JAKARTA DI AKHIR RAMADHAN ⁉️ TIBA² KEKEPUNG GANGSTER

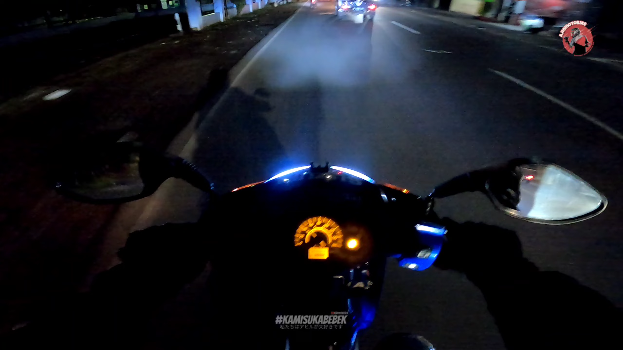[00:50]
sebenarnya sih enggak juga karena anak gua kan diburuh sekolah jadi kesehariannya lebih banyak sama gua dan pas malam itu cuaca juga kurang kondusif ya keseringan hujan malam-malam buktinya aja nih kanan kirinya masih basah tadi sempat hujan juga jadi hari ini kita mau cek ke Jakarta dulu suasana Jakarta di saat sudah gemuruh-gemuruh mudik begitu bagaimana apakah masih rame atau memang mempengaruhi tingkat
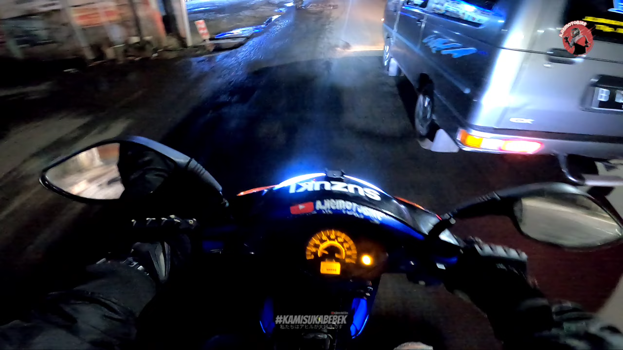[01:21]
kepadatan di Jakarta ya dan kebetulan juga gua hari ini rutenya mau ngelewatin jatiwaringin yang mana jatiwaringin ini menjadi pusat dari arus mudik John jadi nanti kita akan lewat
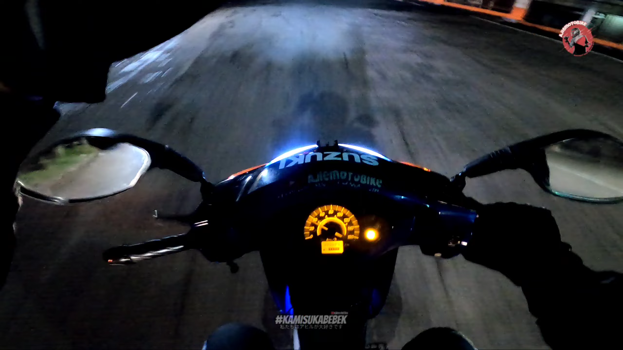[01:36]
akan ngeliatin bagaimana sih kepadatan arus mudik di tol dan di nontolnya bagaimana nanti Oke jadi sebelum kita otw terlalu jauh alangkah baiknya kita doa dulu John yuk Bismillahirrahmanirrahim Bismillahirrahmanirrahim di tolalanglah
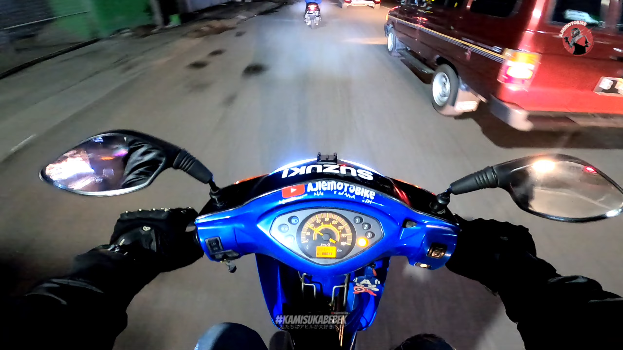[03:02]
Jatiwaringin mungkin ya Tapi kalau buat yang pemotor bisa langsung ngelewatin Kalimalang, John Yang mana jalur ini dilewati sama teman-teman pemudik Wuh, biasanya rame banget Dan jam segini jam, jam berapa nih? Jam setengah dua malam Arusnya sih masih terpantau rame Segini tuh rame di Jatiwaringin Biasanya tuh
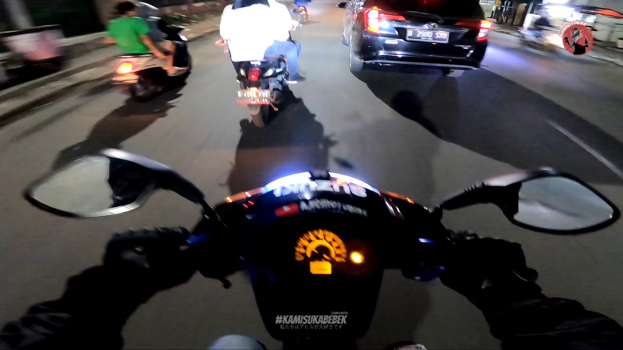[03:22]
agak sepi daripada ini ya Dan masih rame juga Mungkin nanti akan lebih ramenya di arah-arah sana, John Di deket-deket pintu tol Banyak mobil travel biasanya Kemarin tuh gue lewat sini Wess, malca total Gak bisa bergerak Gue teman-teman aja motorbike Yang mudik hati-hati di jalan Yang tidak mudik juga berhati-hati Karena banyak tindak kejahatan ya Menjelang-jelang lebaran ini